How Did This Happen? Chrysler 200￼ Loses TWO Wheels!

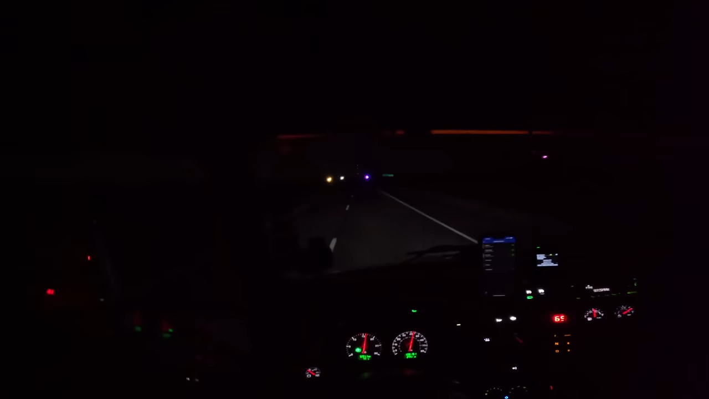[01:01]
Are pulling up here. Let's see where we need to be. If I can see the taillights there, it's probably not too terribly far off the road.
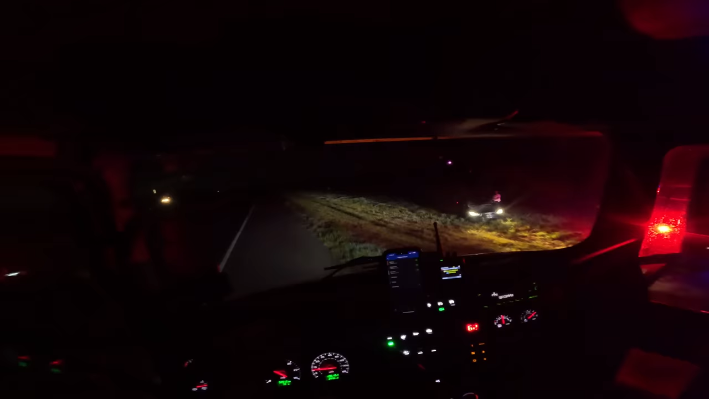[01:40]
One of the occupants is out of it.